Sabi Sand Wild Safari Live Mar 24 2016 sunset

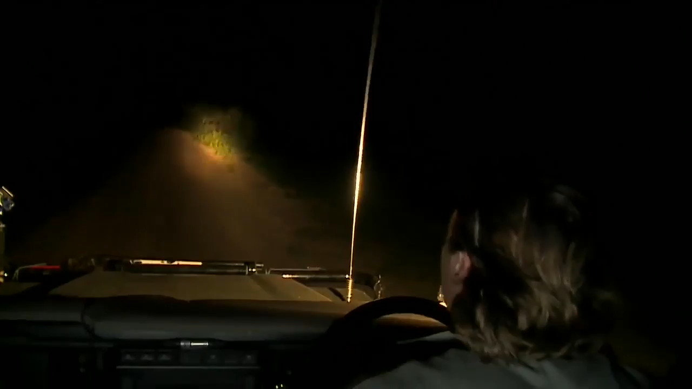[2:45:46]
Guys, I just think I spotted the leopard that we've been looking for. I just spotted her on the edge here. She might be showing interest in those impala we're driving through past. Did you see where she went, Vim? Right here. There she is.
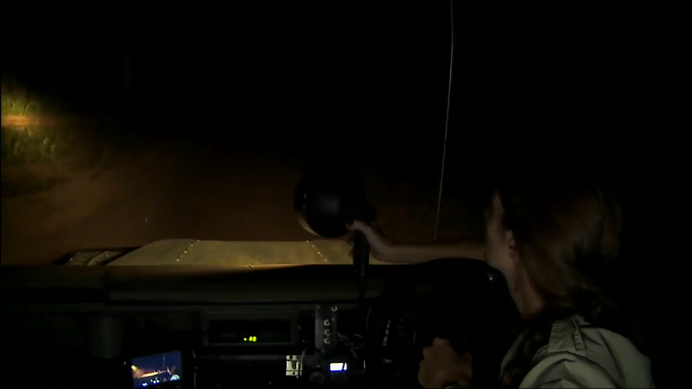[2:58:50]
Okay. My last visual of her
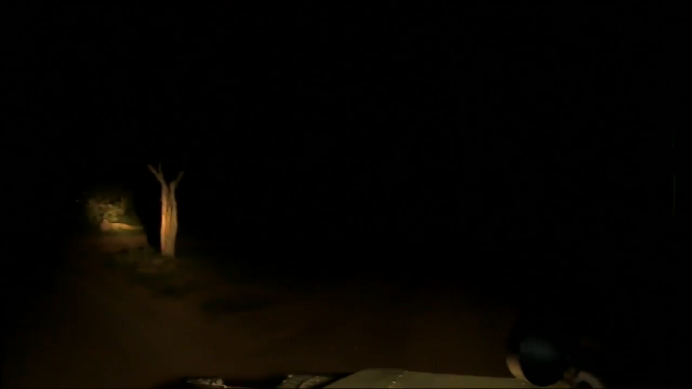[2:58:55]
was... I've just seen her walking somewhere there. But walking away.